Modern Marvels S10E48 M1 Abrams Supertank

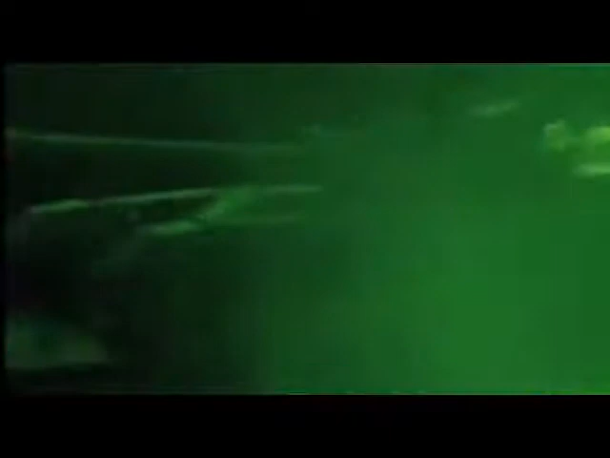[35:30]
1st and 3rd Armored Divisions now faced off against 300 T-72 tanks of the elite battle-hardened Republican Guard. Despite smoke and sand, the thermal sites could identify the Iraqi T-72 tanks long before the enemy could see them.
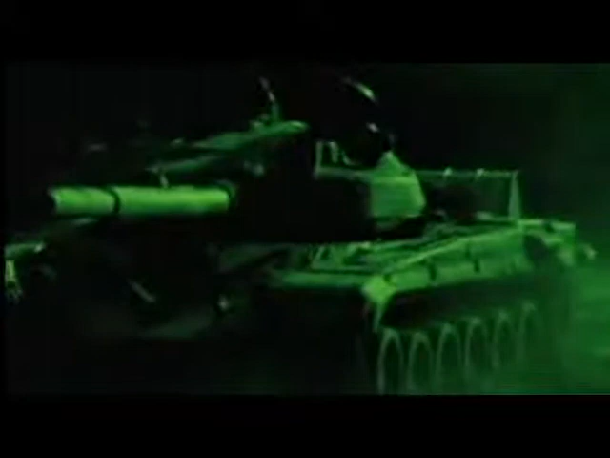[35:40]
Even where they had been dug in behind several feet of sand, the Iraqi tanks could be picked out.
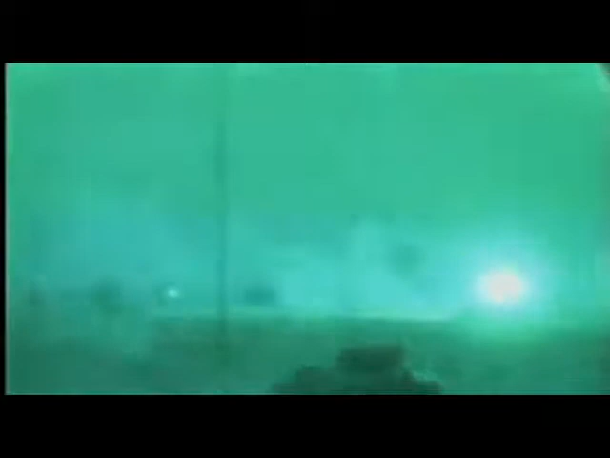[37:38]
At Medina Ridge, when we first came into contact, the Red Platoon had actually identified the targets, and we were then given the okay to engage, and we were told at that time that there was nothing in front of us but enemies.
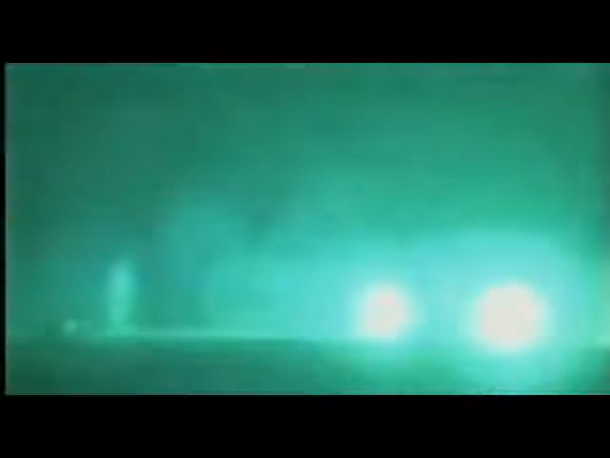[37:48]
So we pulled up online and started engaging targets.
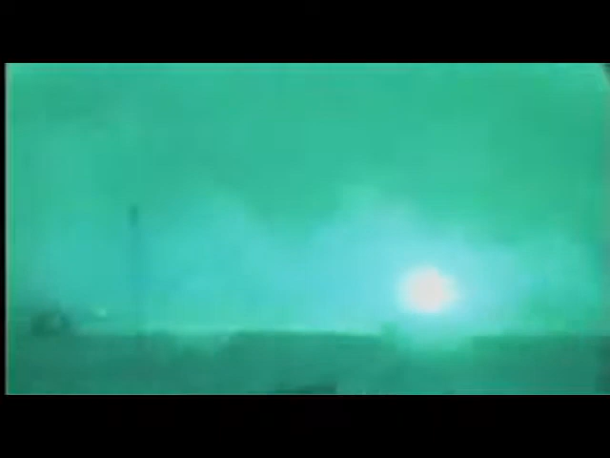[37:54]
Our weapons systems can reach out and touch at a distance, and our sights are much better than the Soviet-made tanks,